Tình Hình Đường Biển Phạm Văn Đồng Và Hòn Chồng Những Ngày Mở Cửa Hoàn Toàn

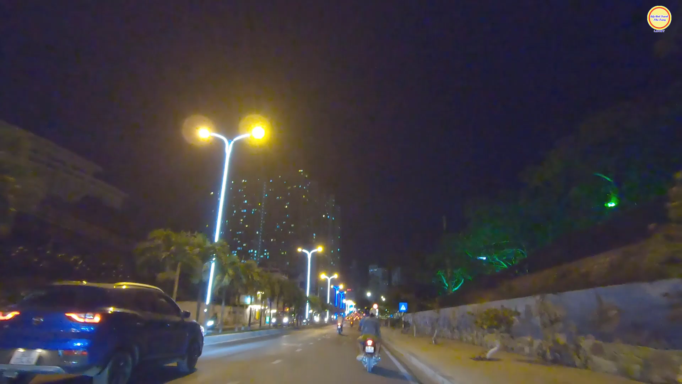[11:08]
Em đi qua cái cầu vượt gọi là cái cầu vượt Phạm Văn Đồng này. Ở phía trên là con đường Nguyễn Đình Chiểu. Cái cầu vượt đó để đi trên đường Nguyễn Đình Chiểu để ra con đường Nguyễn Đình Chiểu khu vực của Hồng Trồng. Đó. Chào ơi, ngay góc này là con đường Phạm Văn Đồng và con đường Nguyễn Đình Chiểu nữa rồi. Buổi tối sao mà nhộn nhịp đó.
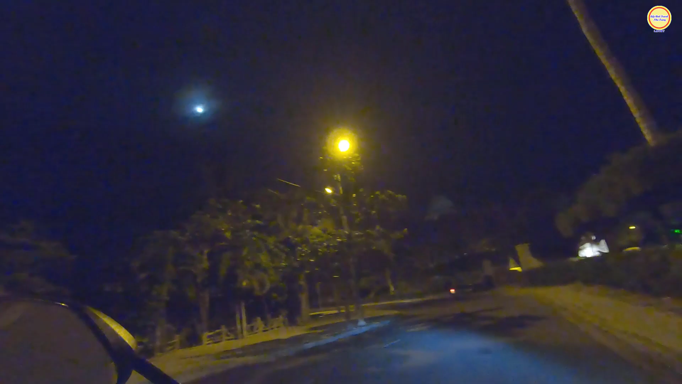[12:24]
Dọc đây là công viên nè. Bây giờ đi lên trên thì chỉ có cà phê Hồng Trồng thôi, là có hoạt động thôi. Dốc này rất là cao quá.